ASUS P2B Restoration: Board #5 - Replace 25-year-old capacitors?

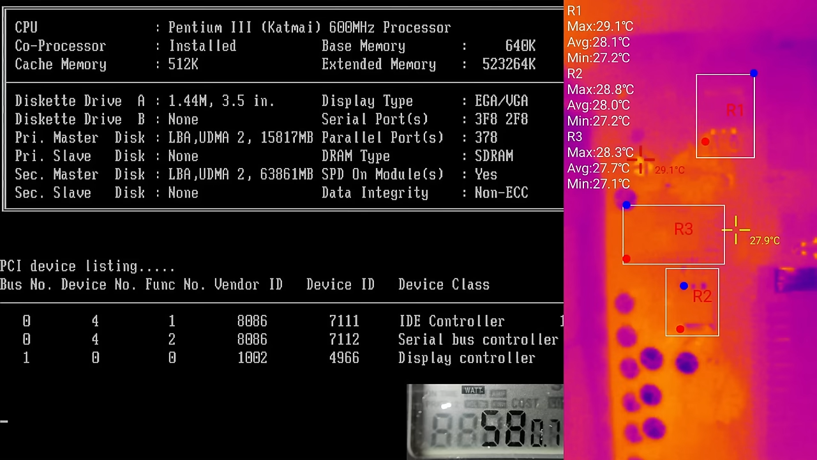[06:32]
I will also measure the temperatures of the voltage regulators right next to the CPU socket using my Infrared T2S Plus thermal camera. R1 and R2 measure two MOSFETs used to power the Pentium 3.
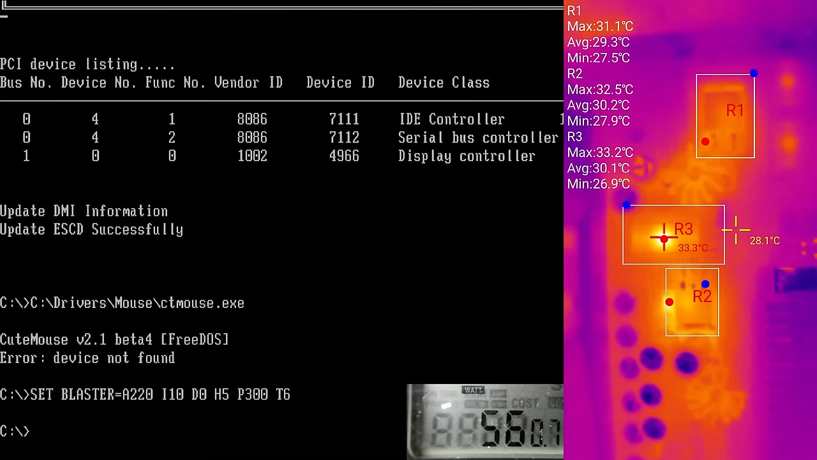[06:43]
R3 is the power control chip we have replaced on board number 3 with a version capable of regulating the CPU core voltage down to 1.3 volts. Today's board still has the original chip, limiting the core voltage to a minimum of 1.8 volts.
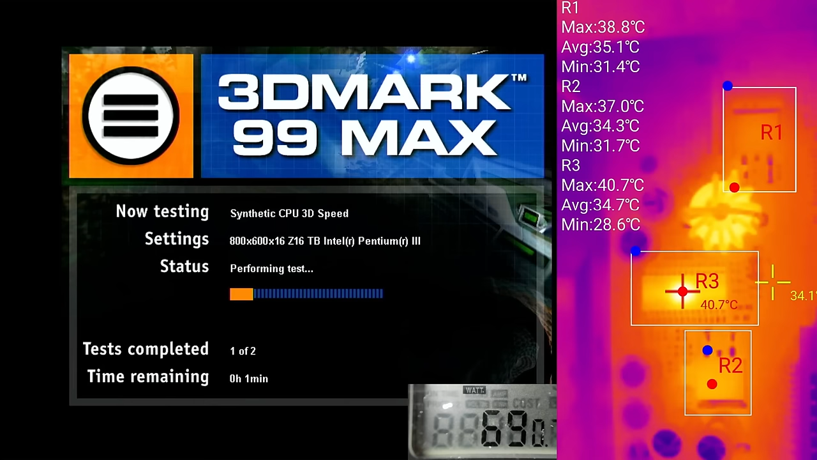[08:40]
Most of the time, however, we hover between 60 and 70 watts while utilizing the Radeon 9000 and the Pentium 3. That should give us a good baseline.
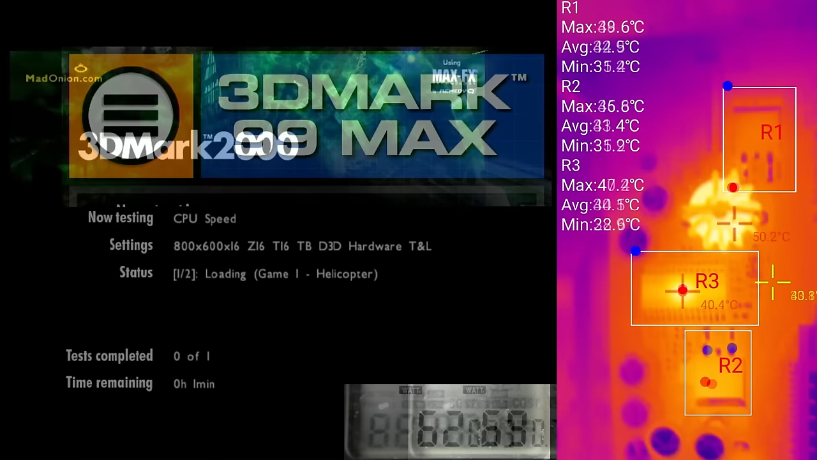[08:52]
The thermal camera provides us with insights into the temperatures. Both MOSFETs and the power control chip hover between 45 and 55 degrees.